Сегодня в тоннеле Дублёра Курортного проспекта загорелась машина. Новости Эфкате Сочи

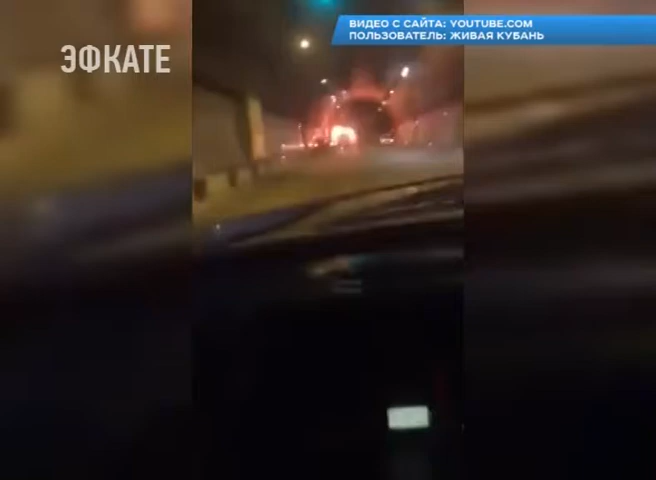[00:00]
Пострадавших нет, но движение в тоннеле было приостановлено. Транспорт перенаправили в объезд. Оперативно прибывший пожарный расчет потушил огонь.